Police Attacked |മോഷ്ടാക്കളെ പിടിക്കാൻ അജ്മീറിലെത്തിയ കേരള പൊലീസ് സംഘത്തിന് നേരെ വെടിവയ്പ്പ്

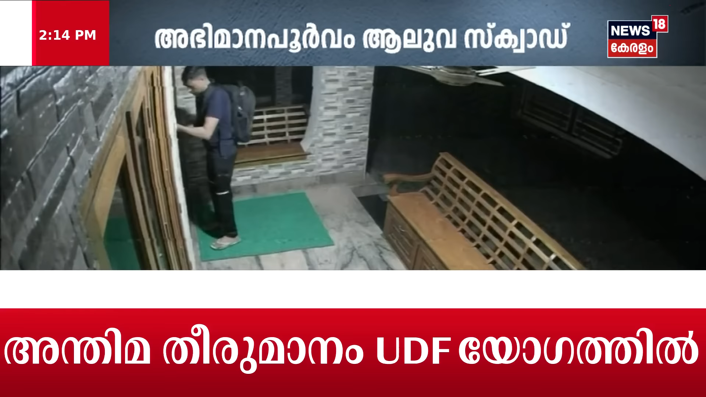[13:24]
നവമി, ഈ ദൃശ്യങ്ങളിൽ വളരെ വ്യക്തമാണ്, അതിവിദഗ്ധമായി കൃത്യമായ ഒരു പ്രൊഫഷണൽ മോഷണ സംഘങ്ങൾ എന്ന് തന്നെ പറയേണ്ടി വരും.
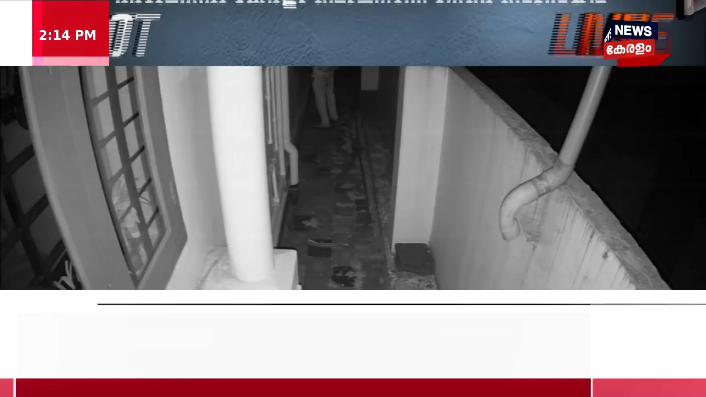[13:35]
ഇതേ രീതിയിൽ ഈ സംഘത്തിനൊപ്പം കൂടുതൽ പേർ ഈ കവർച്ചയിൽ ഉണ്ടായിരുന്നു എന്ന വിവരങ്ങളുണ്ട്. തൃശ്ശൂരിലെ ഏതാനും വീടുകളിൽ മോഷണം നടത്തിയിട്ടുള്ള വിവരങ്ങളുണ്ട്.